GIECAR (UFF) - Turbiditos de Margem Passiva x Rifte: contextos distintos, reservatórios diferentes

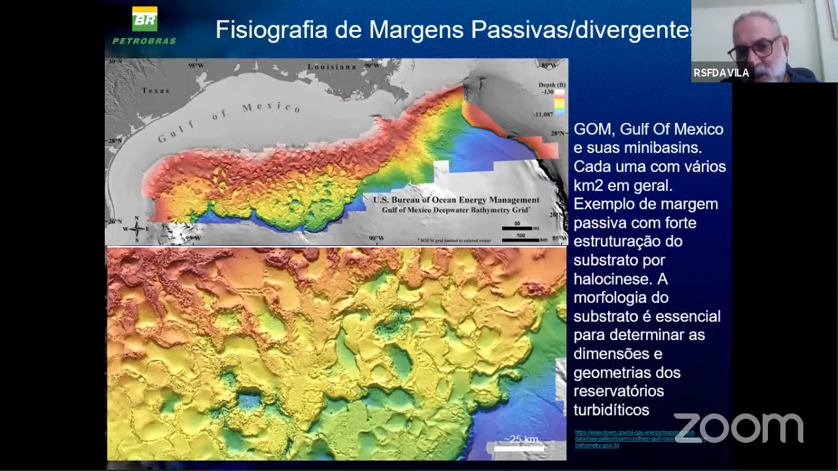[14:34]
25 quilômetros de escala aqui, então vocês veem que várias dessas mini basings, ponded basings, slope basing, tem vários nomes, elas têm muitos quilômetros quadrados de área.
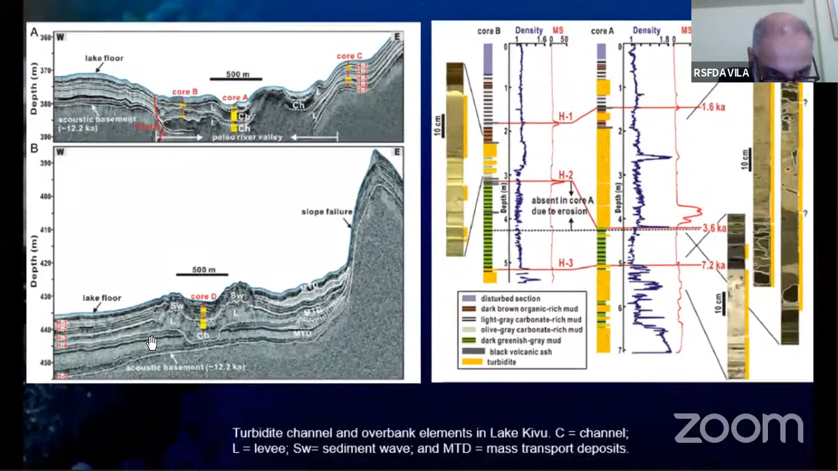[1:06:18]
olha só os furbiditos aqui você consegue ver que forma eles estão preenchendo depressões eles tem um contraste de impedância maior do que os depósitos lamosos os depósitos lamosos em geral eles são bem estratificados tem baixo contraste de impedância os turbiditos em geral eles tem uma geometria mais canalizada ou mais lenticular